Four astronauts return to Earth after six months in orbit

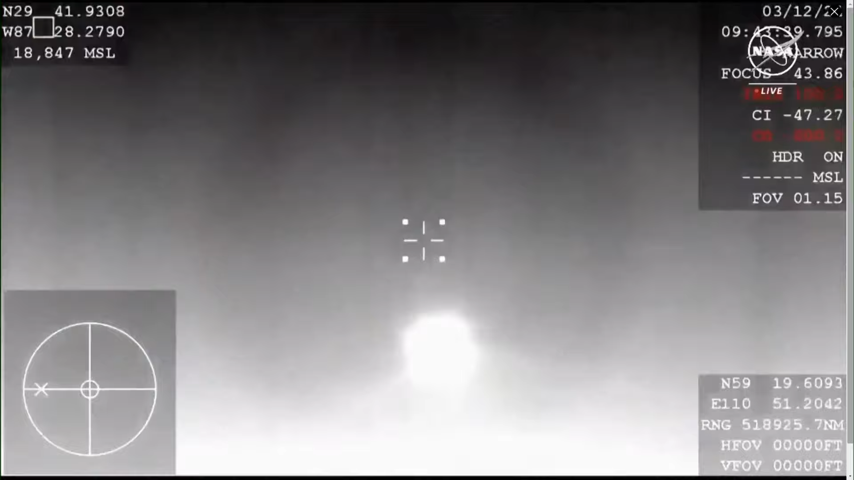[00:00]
to determine when the appropriate, and there we can see the drogues deploying now,
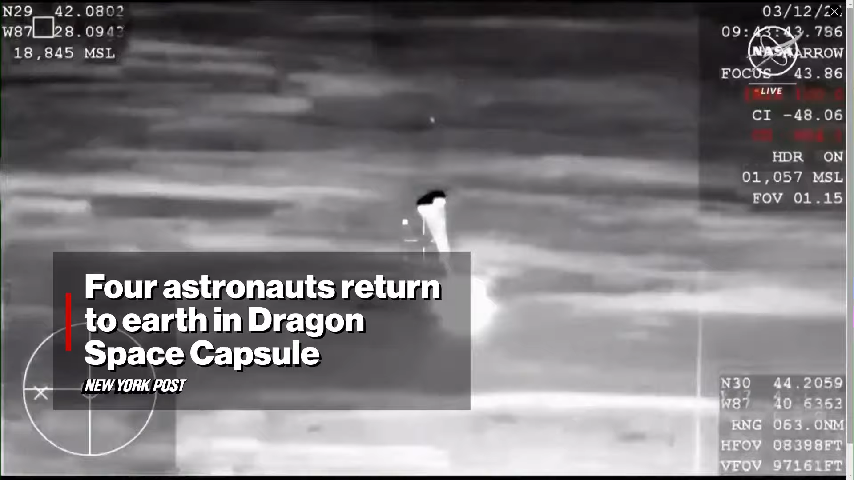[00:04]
the appropriate time to deploy those drogue parachutes.
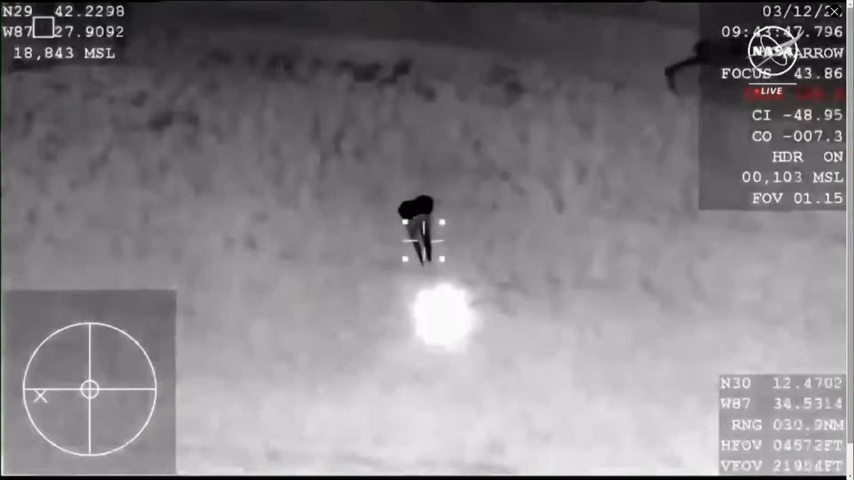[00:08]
What a beautiful sight.
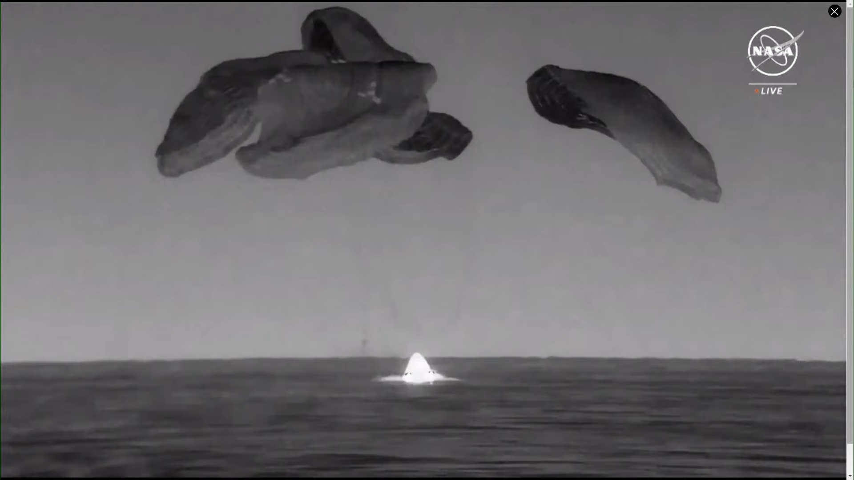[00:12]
As you can see on your screen, we have Dragon flashdown.